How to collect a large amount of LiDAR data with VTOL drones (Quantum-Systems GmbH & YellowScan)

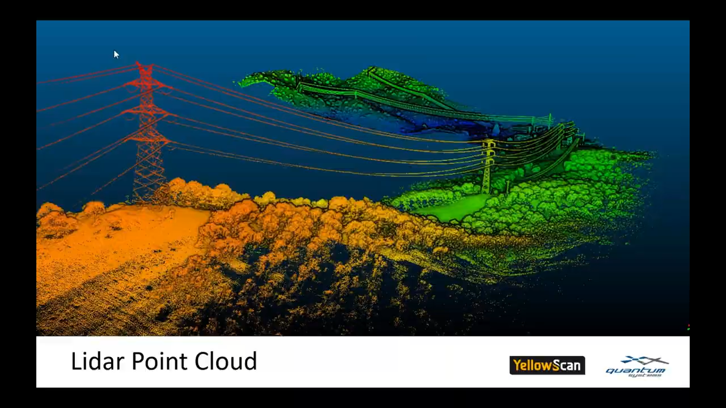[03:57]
now it gets exciting let's talk about lidar Julian please explain some technical details to your audience
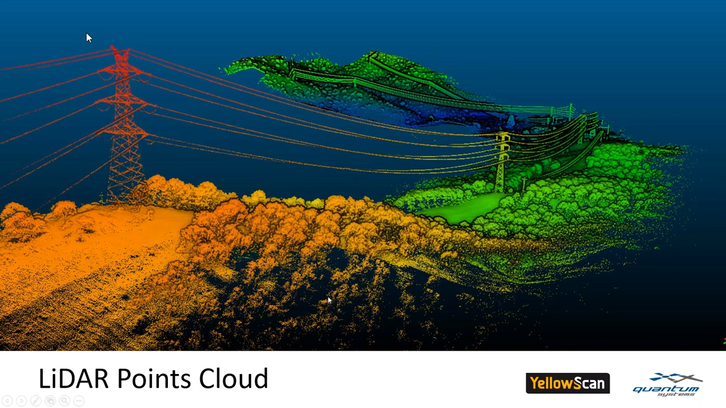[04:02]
thank you Martin yeah we say we made the survey with a lidar but
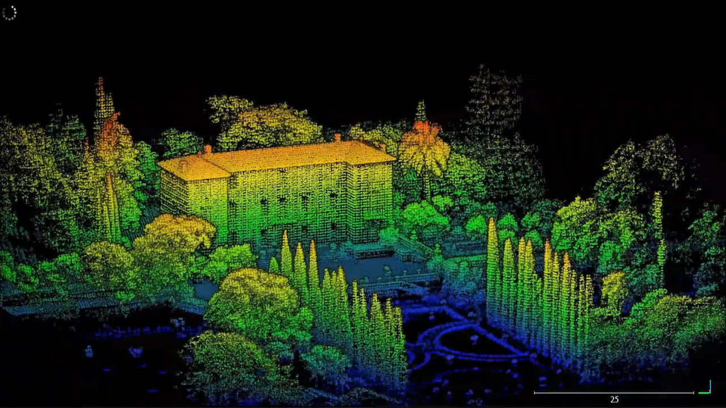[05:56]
there is lighter in lighter and we need I would like to explain you now how to do to measure the quality of the lighter system so there is basically three main components about that in front the position of the lighter there is a scanner there is the initial motion unit or IMU and there is a GPS each of them are they have their own
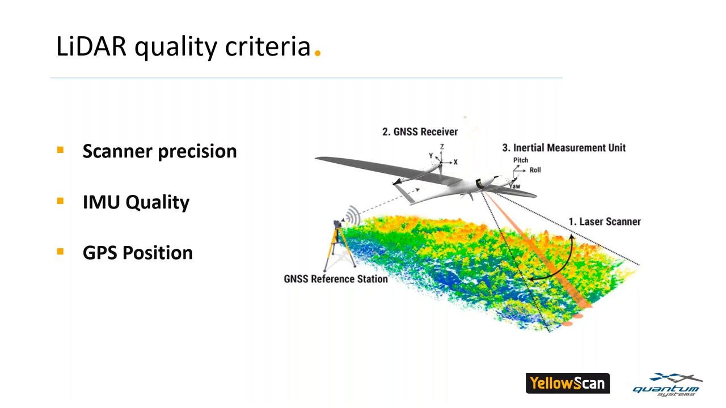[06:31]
error and this is where the engineering the design allow the solution to be more or less precise so if we look at the scanner precision the scanner will measure distance so there will be some error on the distance measure that though the the our certainty on the position will look like this then
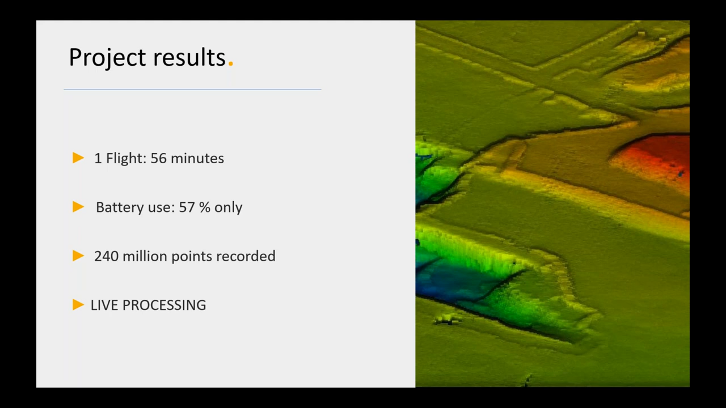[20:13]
and 240 million points have been captured on this mission julian would you like now to show the final results i'm pleased to hand over to france yes for sure martin so
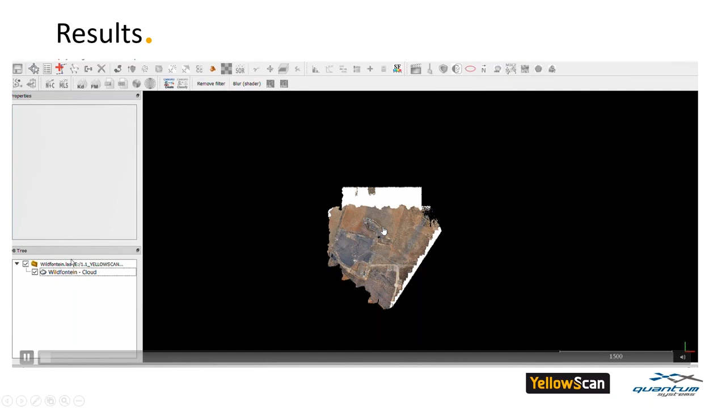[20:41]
that has been colorized because there was a flight but if we look at all the point that we taken by
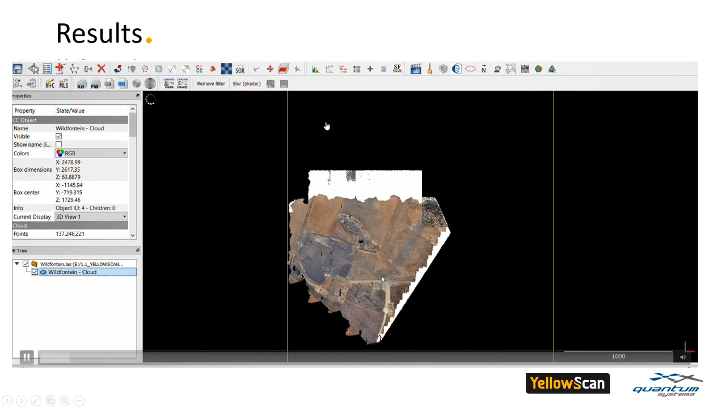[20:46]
lidar it was almost the square that we can see it is larger so here i want to insist
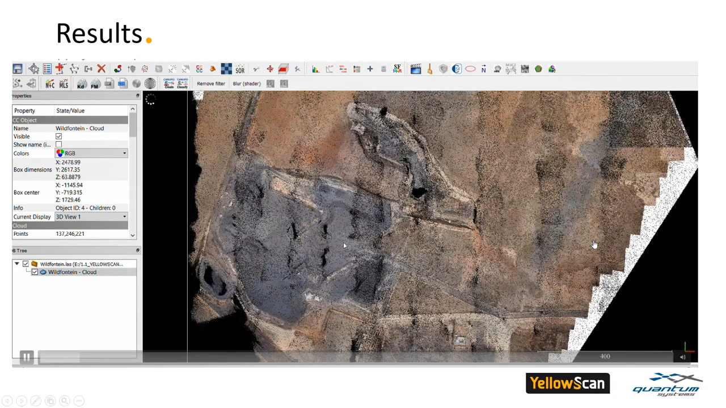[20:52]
on the fact that this is not a raster because from far we can be confused
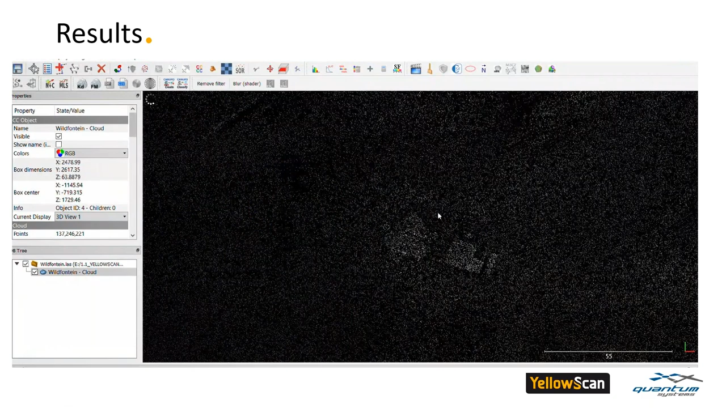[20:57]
so no this is really each pong cloud each point of the point cloud has a color
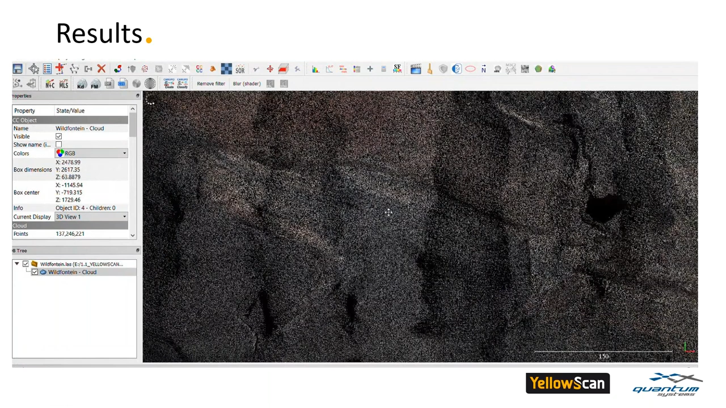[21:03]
and okay so if we look at all the characteristics i can show the classification
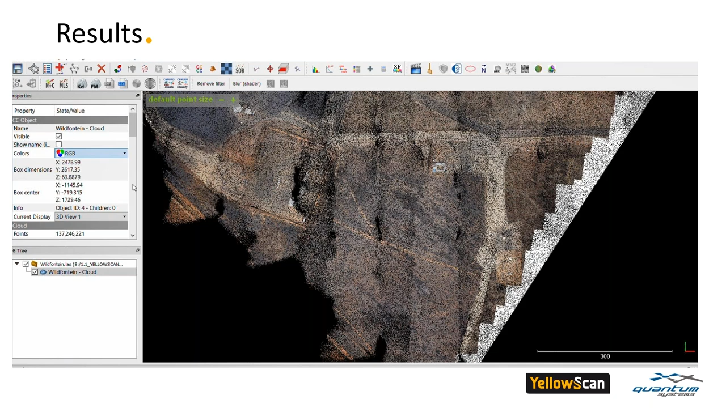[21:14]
on the points so here okay it's a it's a mine open
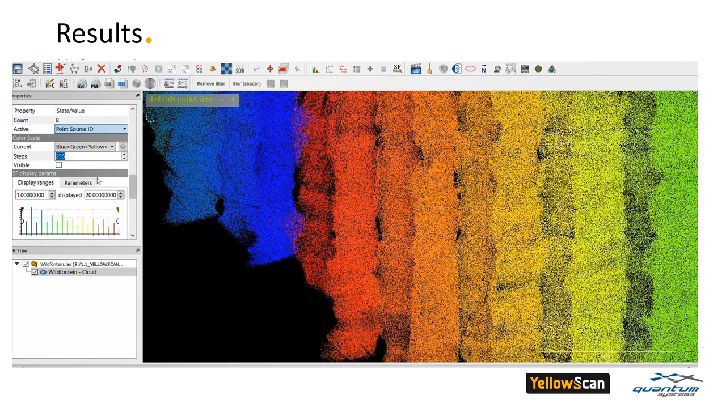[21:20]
uh open mine so it's mainly ground but we can still see a few buildings that are in green and a few vehicles that are in red okay
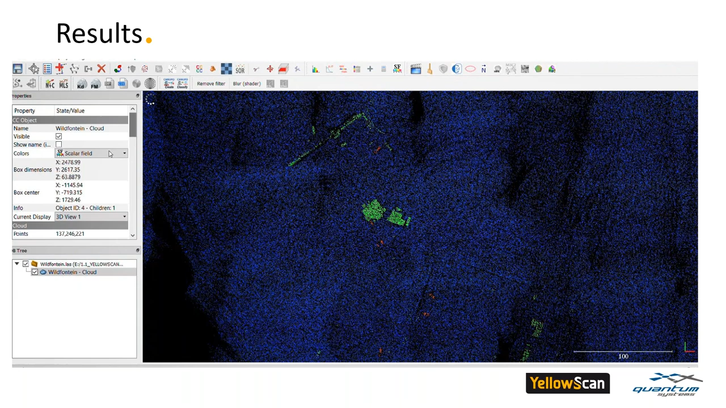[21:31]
if we look at the building colorized and uh and classification you can see it's really matched together so so the camera and the point cloud really to
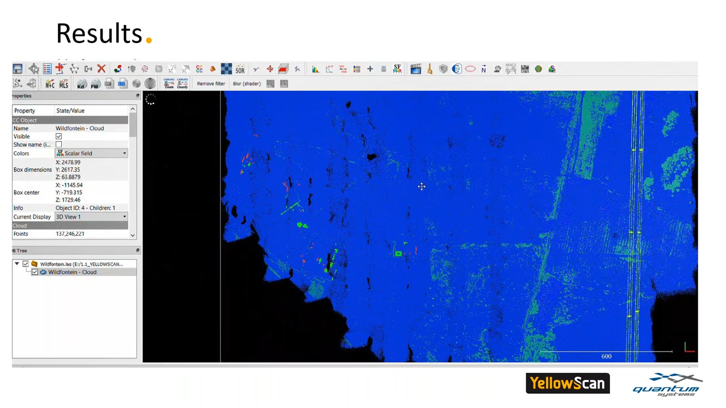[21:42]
match um on the right of the prospect we can see a high voltage power line and i will
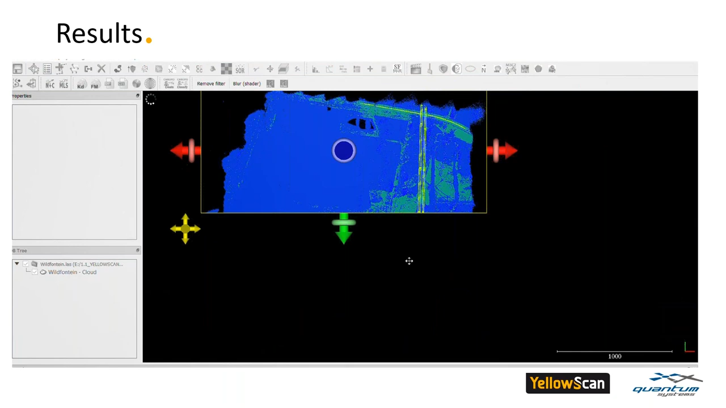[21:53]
zoom a bit on it for we can see the power tower electric tower yeah seen slice and if we zoom
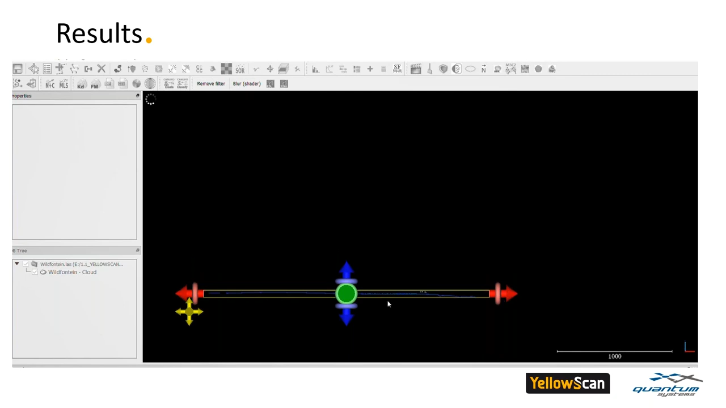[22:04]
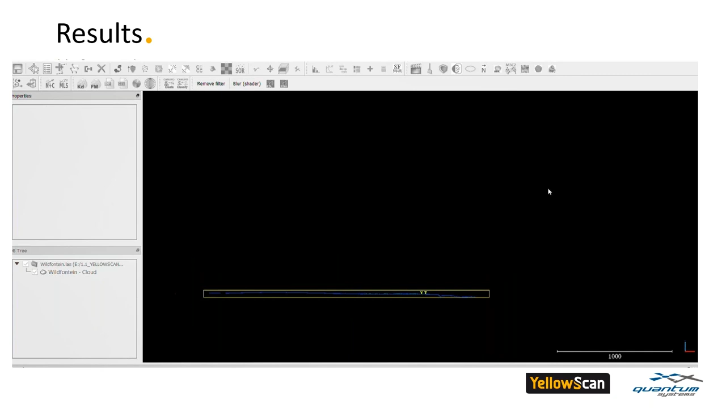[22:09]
zoom zoom zoom zoom zoom zoom yeah to see the kind of details you can see with the the one flight of the surveyor uh the
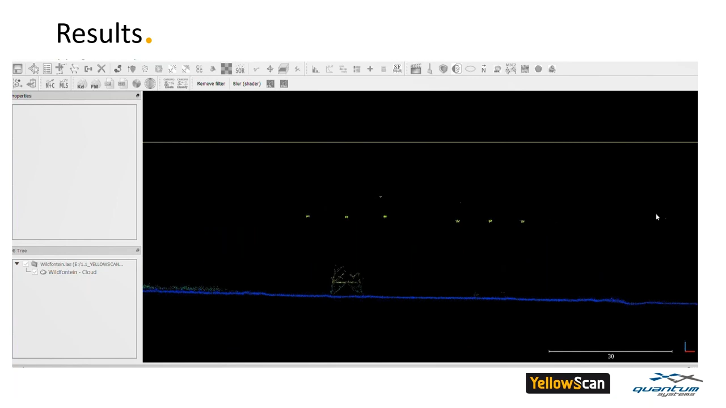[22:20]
retrata we can see really the structure of the of the tower uh you've seen the power lines before okay that's nice let's come back to the global view
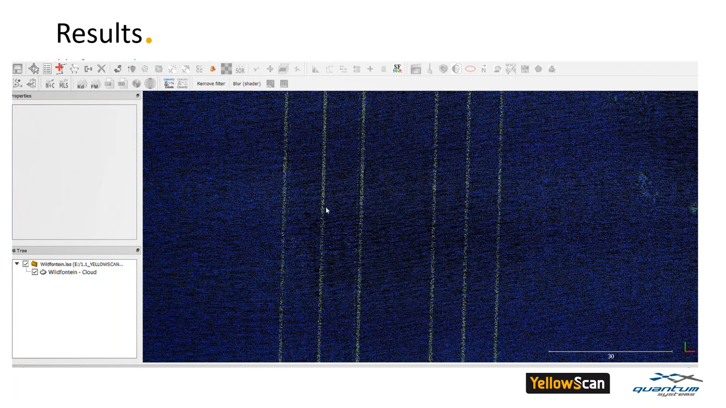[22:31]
and now i can show uh to colorize the point cloud by elevation
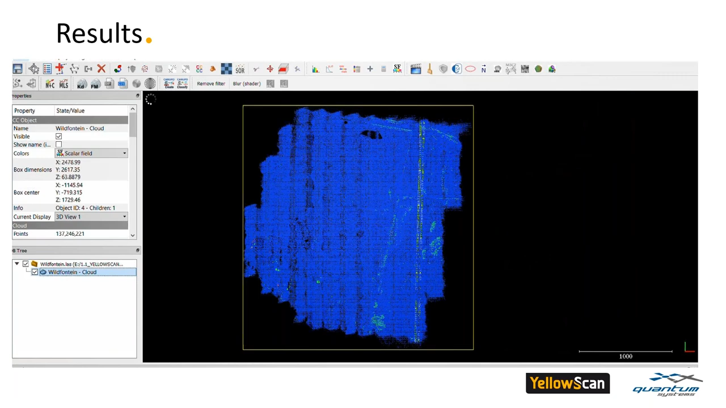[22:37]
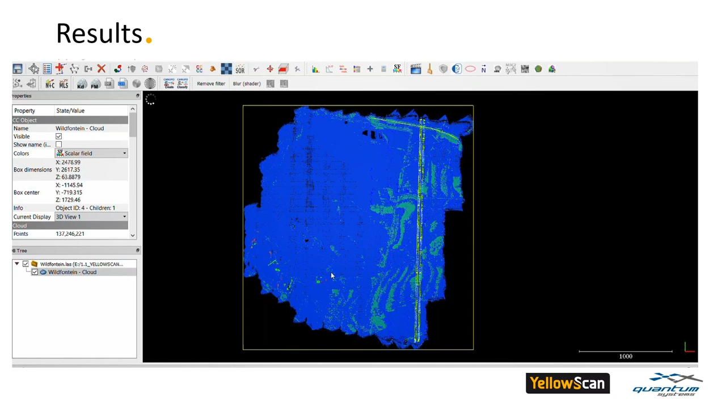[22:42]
so it takes a while now can turn we put the edl
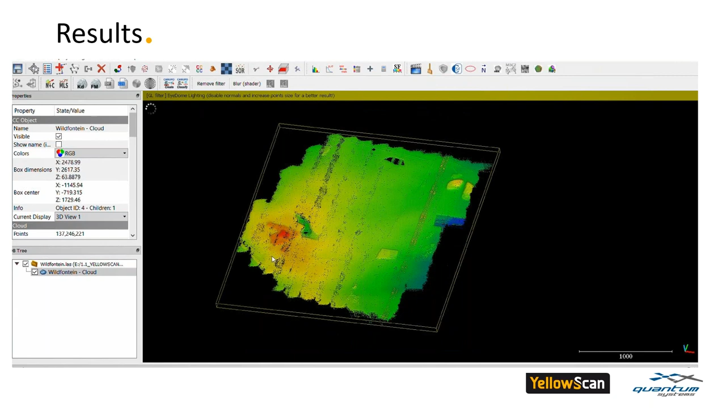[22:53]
filter to to see a bit more the to emphasize the relief and okay now we zoom and focus on the stockpile and the and the pits so you see if you have some uh volume calculation it's very easy with a point